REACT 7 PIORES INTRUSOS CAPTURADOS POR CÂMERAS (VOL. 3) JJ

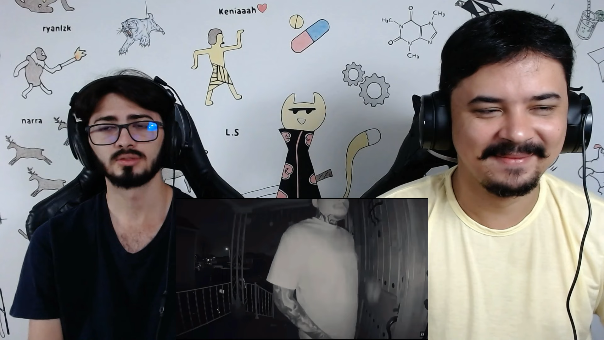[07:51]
Logo em seguida, ele fica parado e tenta entrar na casa. Segundo ela, o homem ficou lá por aproximadamente dois minutos. E depois, foi embora.